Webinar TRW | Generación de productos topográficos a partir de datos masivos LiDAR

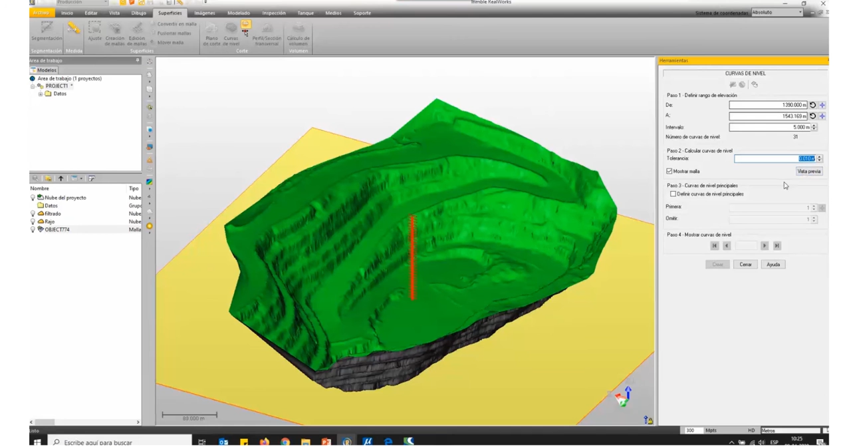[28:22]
¿Cierto? Cuando yo le doy el OK, el software ya genera las curvas.
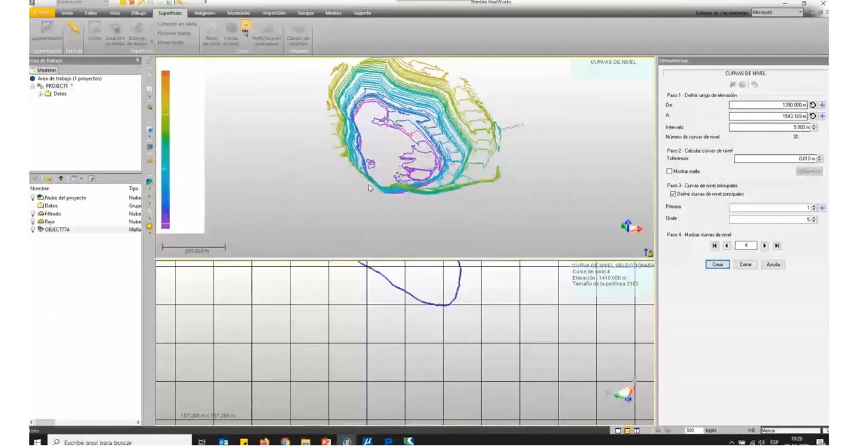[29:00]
Cuando yo le diga a crear.
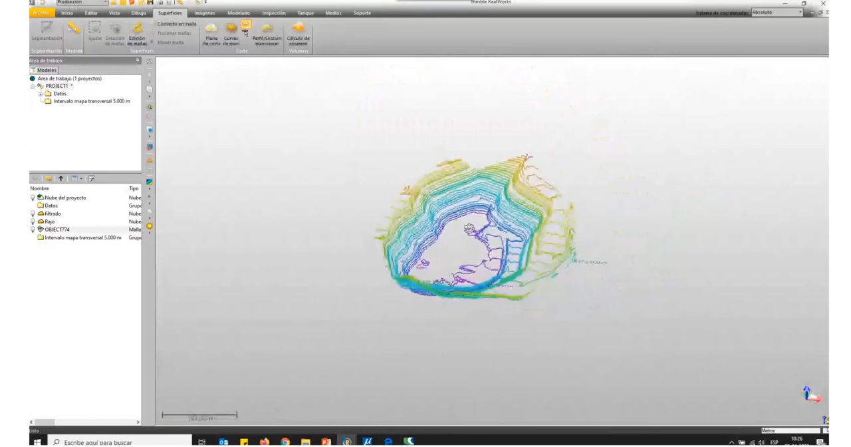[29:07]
Ese dato ya está generado. ¿Y cómo lo deja RealWorks? Lo deja básicamente en una carpeta. Donde están almacenadas todas las polilíneas correspondientes.
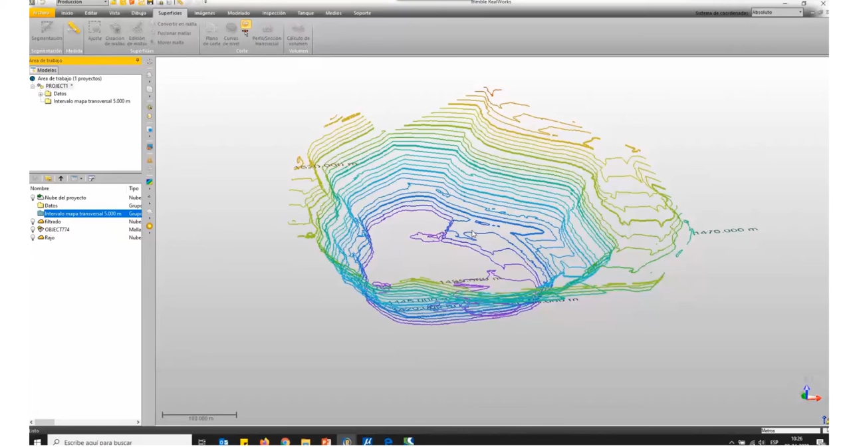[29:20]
Y la superficie la va a dejar en una layer independiente. Con el símbolo de una
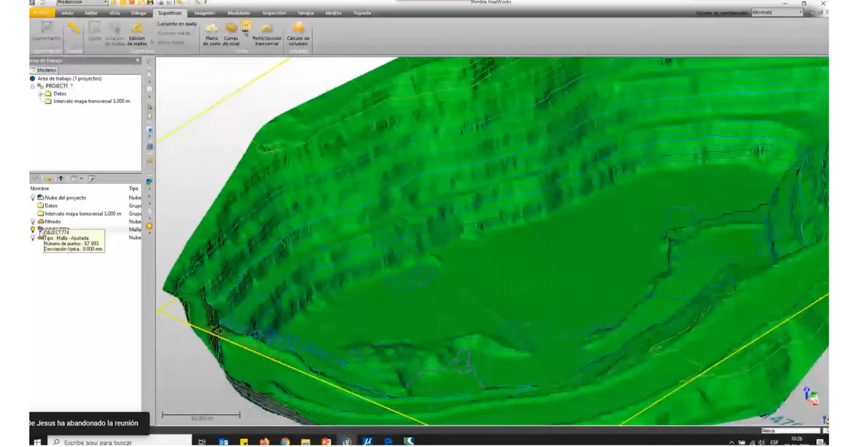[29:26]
malla generada a partir de una nueve puntos. Yo aquí tomé una muestra.
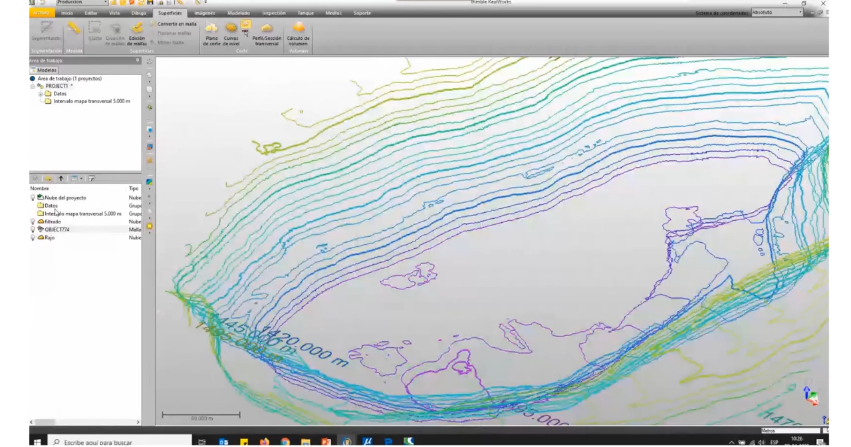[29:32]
Pero si, por ejemplo, quisiéramos mostrarla... Voy a ocultar esa geometría.
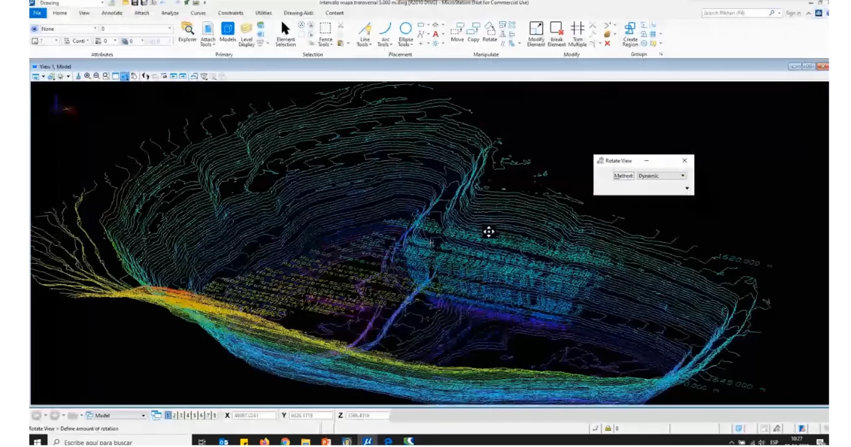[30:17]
¿Cierto? Y aquí tenemos la información ya exportada. ¿Sí? Y, bueno, esas letras son básicamente la etiqueta de las curvas de nivel.
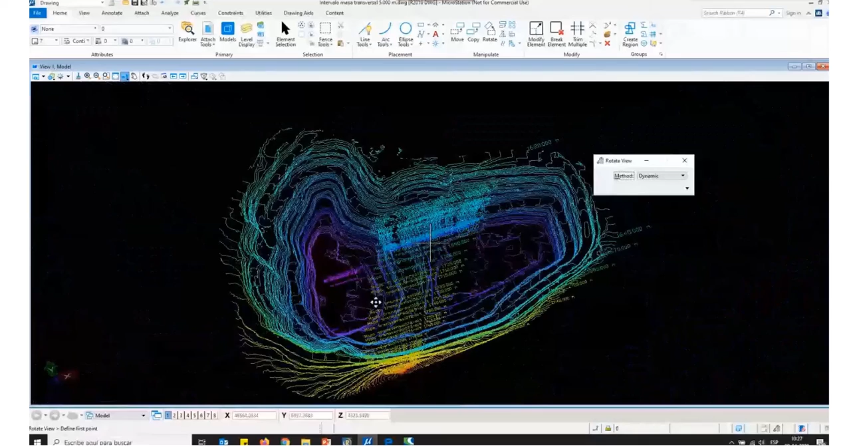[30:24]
Así que después es fácilmente eliminable. ¿Ya?
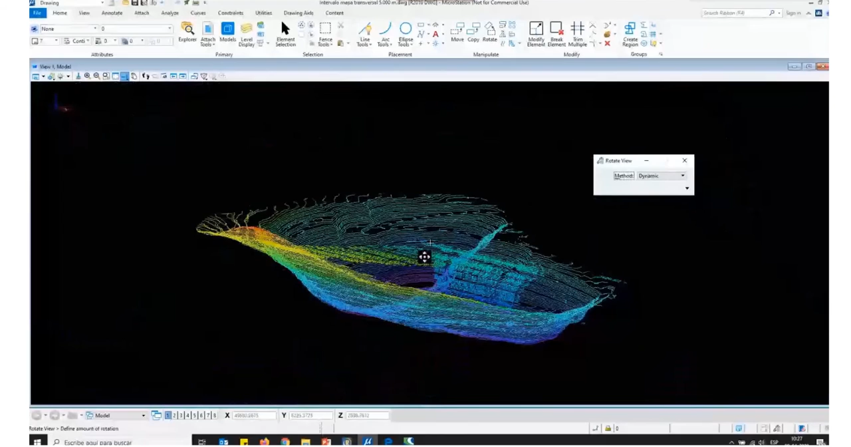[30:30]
Entonces, tenemos ahí dos trabajos topográficos bastante habituales en nuestro trabajo.
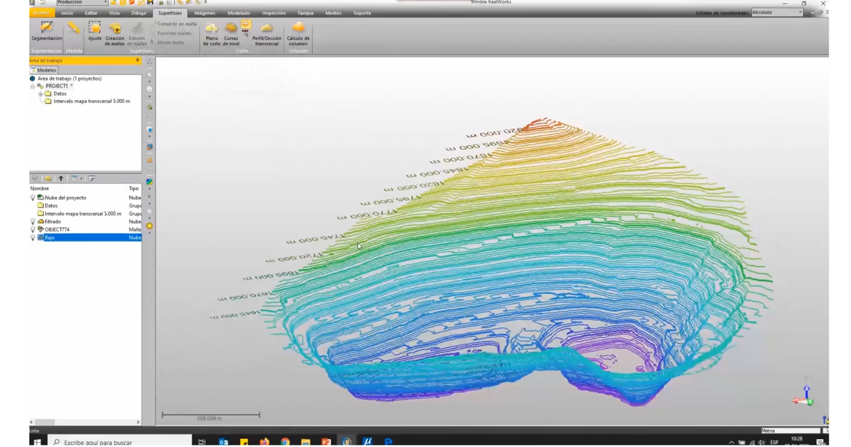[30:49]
Además de eso, bueno, perfiles de corte. Yo podría generar un plano y generar el perfil de corte. Bueno, algunas secciones que podemos irlos revisando en los siguientes webinars.
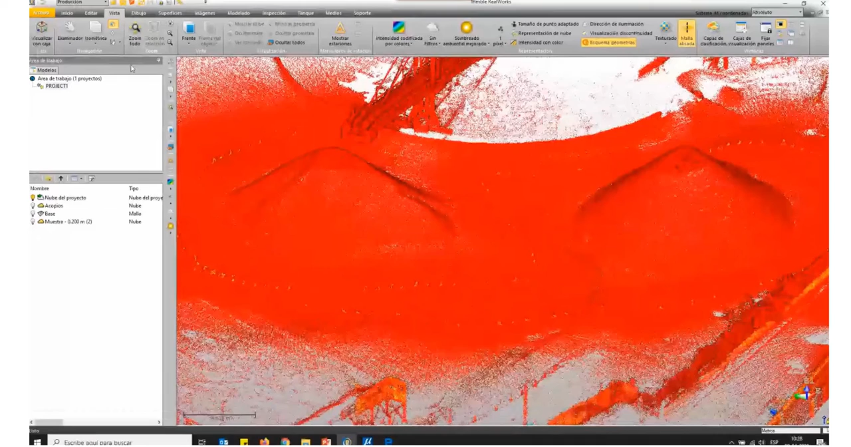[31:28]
Y aquí vamos a ver la interoperabilidad del software con los diferentes hardware, con los diferentes equipos con los que contamos en Geocon. Porque aquí ya no estamos hablando de posiciones de escáner estático,
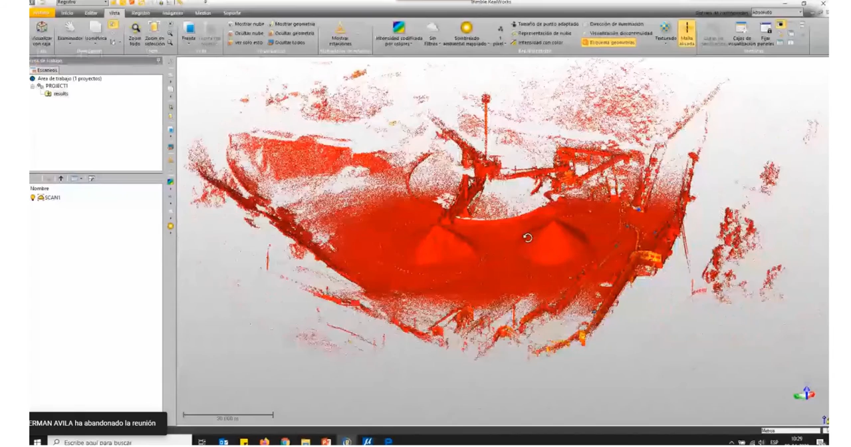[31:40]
sino que es una nube levantada con el escáner Safe Horizon, ¿cierto?
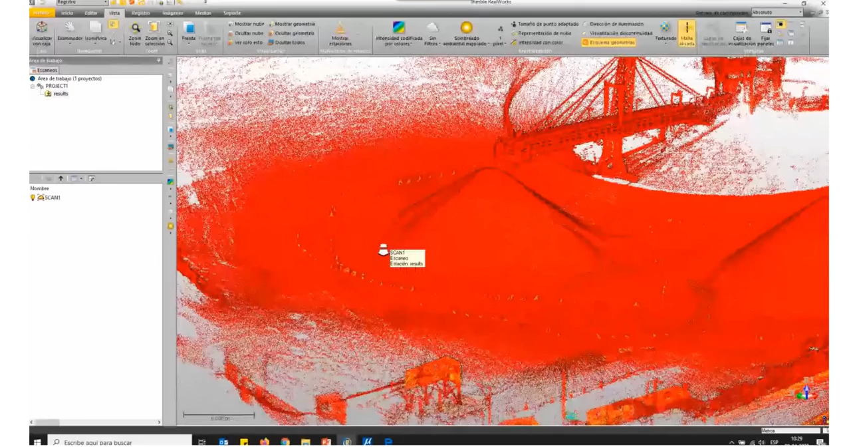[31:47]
De Geoslam. Por eso es que acá se ve el operador o la persona que iba junto
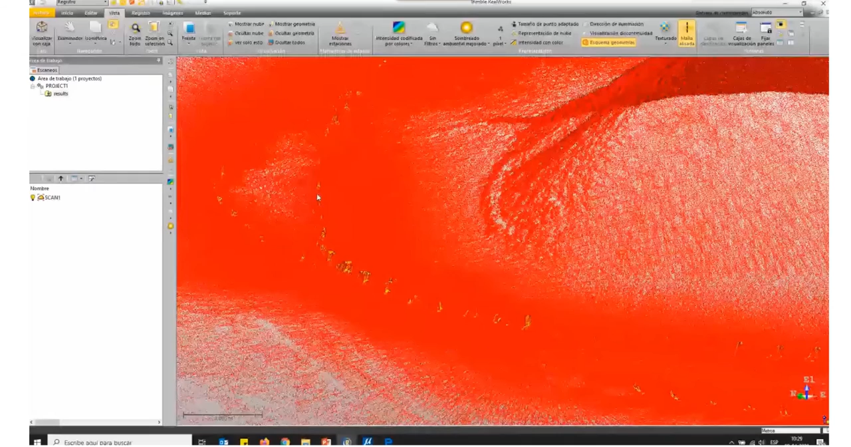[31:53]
con el operador con la trayectoria por la que fue caminando.
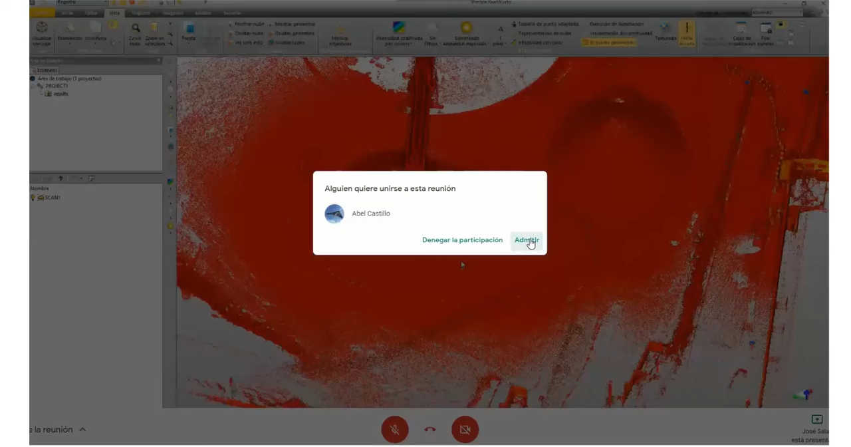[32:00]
Entonces, el operador recorrió la zona de los acopios para entregarlos a nubes.
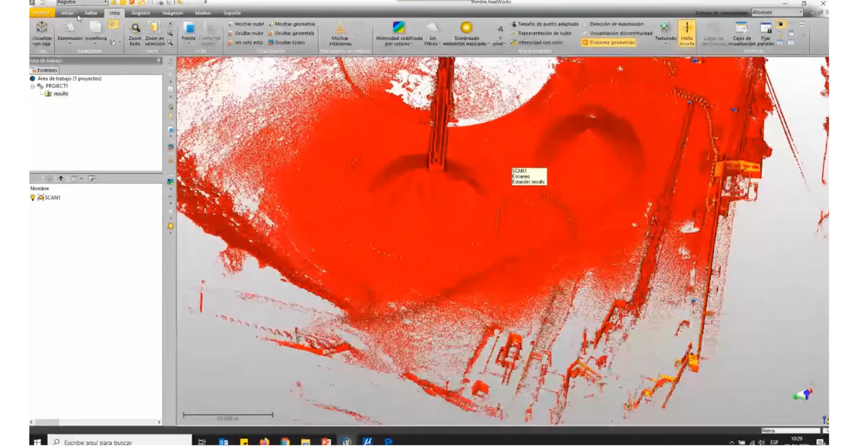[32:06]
Una nube en formato LAS, que ya está georreferenciada, ¿cierto? Y que es fácilmente importable de acá a RealWords.
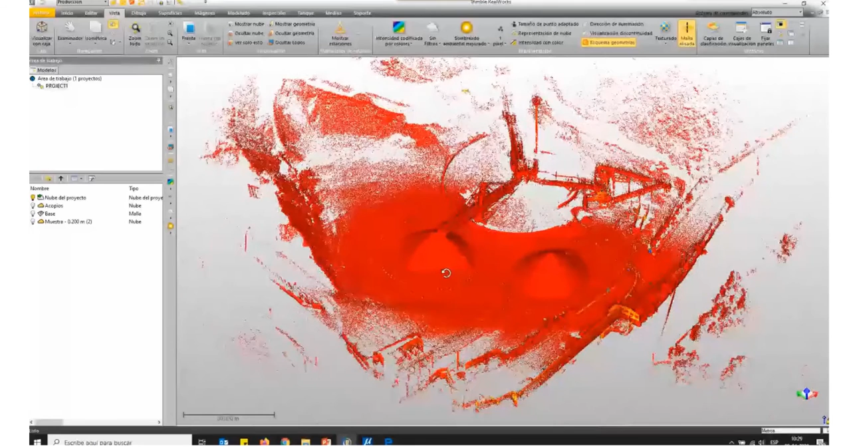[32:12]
Y si no viene georreferenciada,
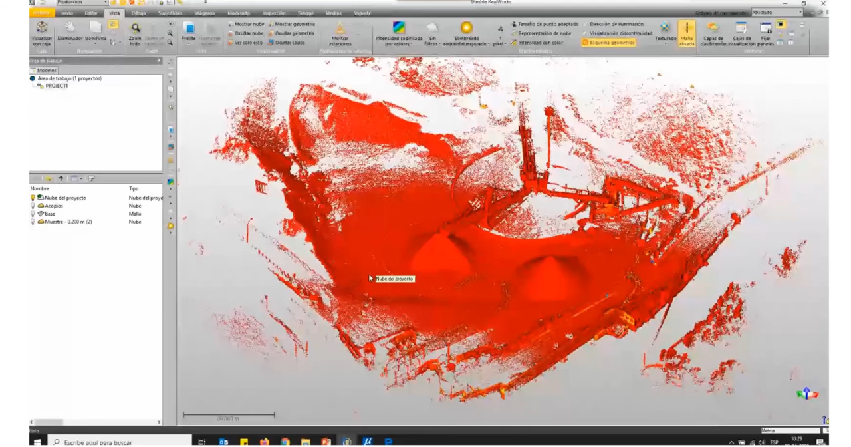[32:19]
también existe la opción acá de poner algunos objetos identificables y poder asignarles coordenadas. ¿Ya? Entonces tenemos la nube total del proyecto, ¿cierto? Pero yo voy trabajando con algunas porciones de nube.
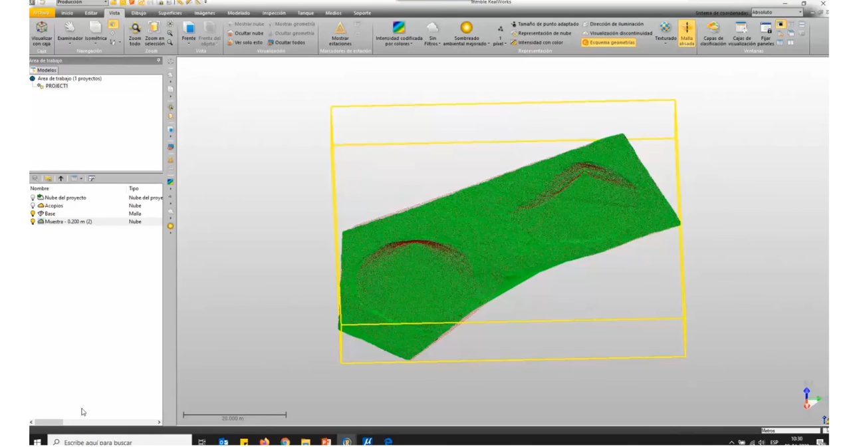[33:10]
RealWords también va a poder aceptar esa superficie en formato de XF y vamos a poder trabajar con talla. ¿Ya? Entonces, ¿qué es lo que yo hice? Básicamente, para que se vea un poquito más ordenado, básicamente, corté los dos acopios, ¿cierto?